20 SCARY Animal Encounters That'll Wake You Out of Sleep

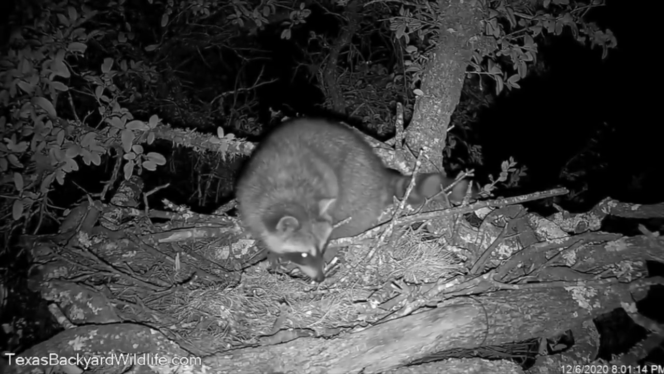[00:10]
A hungry raccoon gets up there to get an easy meal, but gets a bit more than it bargained for, of course, because the owl is watching the whole time and makes it known that the raccoon is not welcome. Looking around for an exit strategy here. And this owl comes in and hits him hard, and I suspect that this raccoon is gone for good this time.